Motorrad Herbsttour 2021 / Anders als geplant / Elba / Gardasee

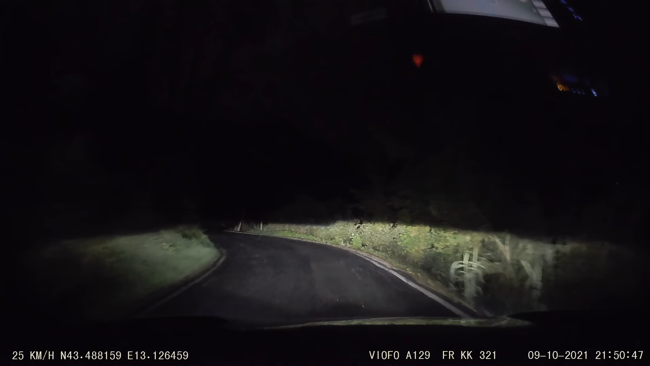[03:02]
Allerdings war das wirklich eine winzig kleine, schmale Straße und es ist immer steiler und noch steiler geworden. 20%. Ja, und dann kamen die ersten Haarnadelkurven und wir haben hinten am Auto über eine Tonne hängen gehabt. Und eine Haarnadelkurve, die war dann echt so eng, so steil, da haben dann plötzlich die Räder angefangen durchzudrehen und wir haben uns in der Haarnadelkurve dann irgendwie verkeilt.